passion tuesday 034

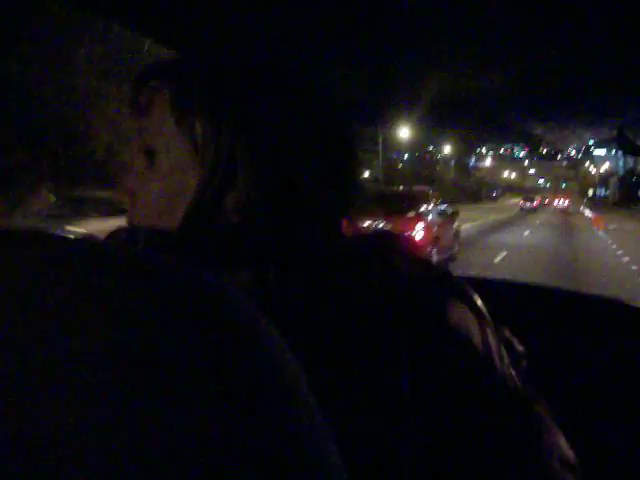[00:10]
in the left lane yeah wait maybe I don't need to get in the left lane I need to go 85 more so good and so they have a sign like this only it's the dude on a
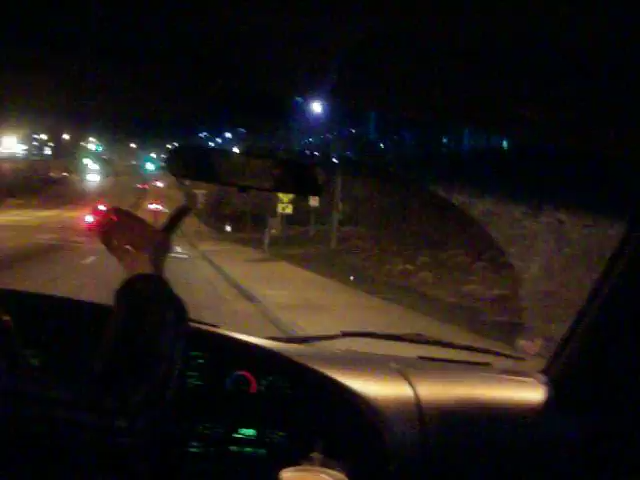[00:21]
bike and he's falling yeah we just ate crap off his bike yeah and it's like don't go this way y'all do this and that's all it is there's a picture of a guy flipping over a bike like like like his bike got stuck in the mad track highway it didn't really tell me I think it did I think you are